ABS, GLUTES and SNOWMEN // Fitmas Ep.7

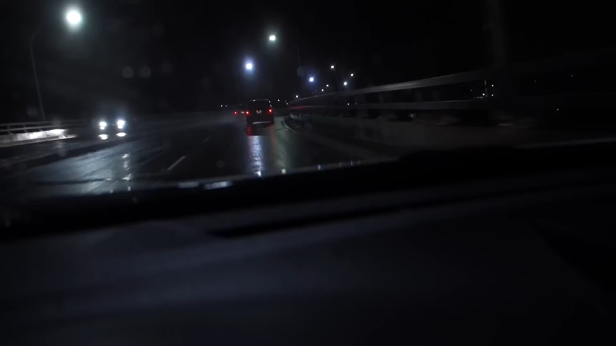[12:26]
Oh, look at that weather, it's so nice. It's so beautiful.